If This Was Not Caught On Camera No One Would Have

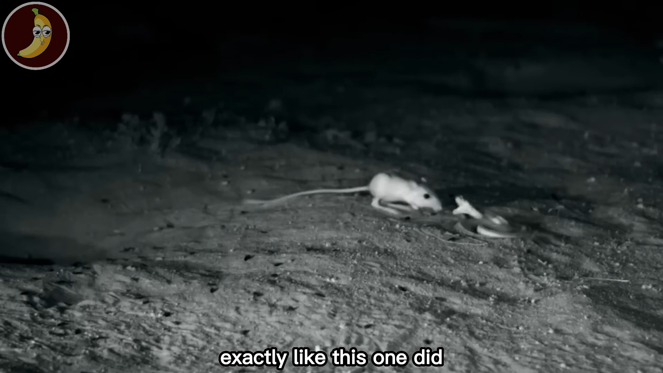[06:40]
However, the snakes are unaware that their size should not be misinterpreted.
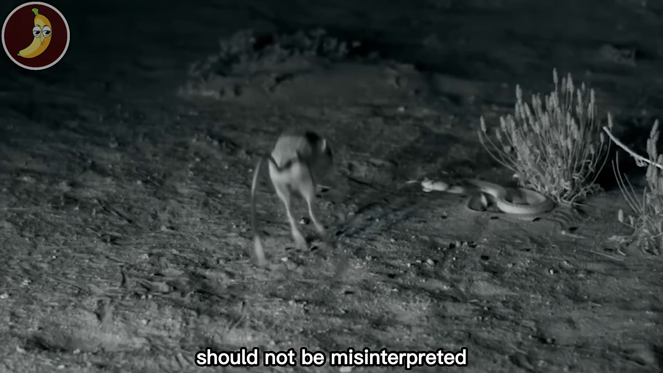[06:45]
As they have enormous legs and an extremely quick reaction time,
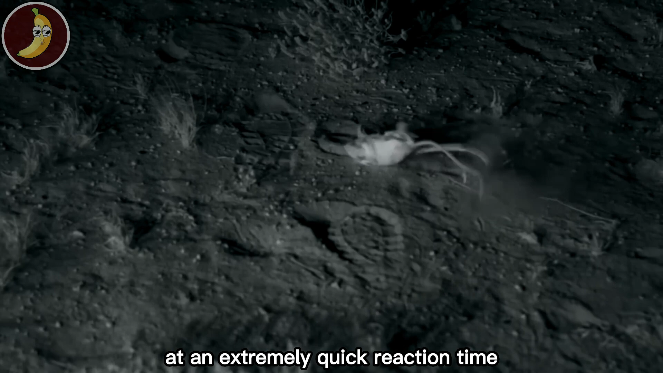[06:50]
the kangaroo rats can easily kick the snake out of the path.